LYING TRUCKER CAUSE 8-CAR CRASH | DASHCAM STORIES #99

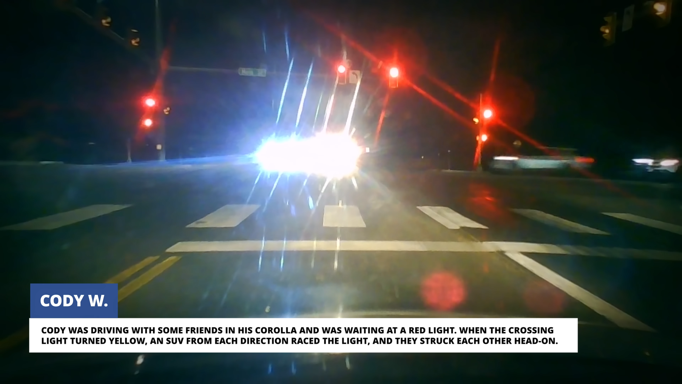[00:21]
When the crossing light turned yellow, an SUV from each direction raced the light and they struck each other head-on. While an SUV from the right entered the intersection during the yellow light to make a left turn, another SUV from the left ran the light the moment it turned red, slamming hard into the SUV from the right.
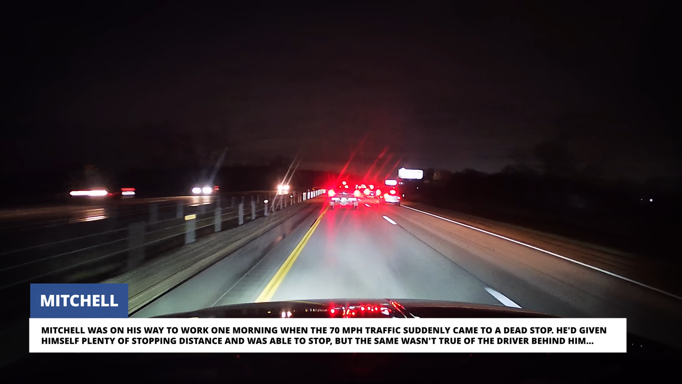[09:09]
He'd given himself plenty of stopping distance and was able to stop, but the same wasn't true of the driver behind him.
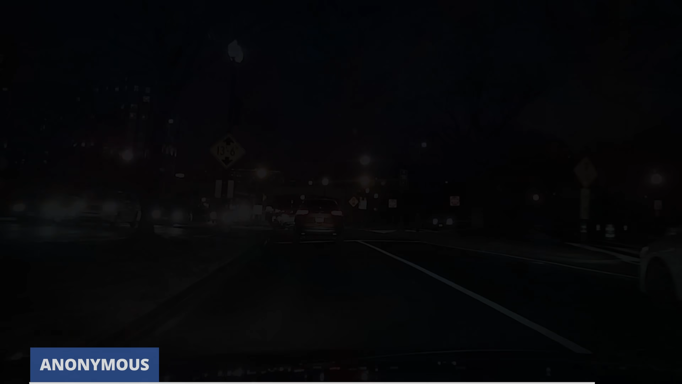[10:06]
A Nissan sedan impacted the protective islands and our submitter told us two of the tires ruptured as a result of the impact.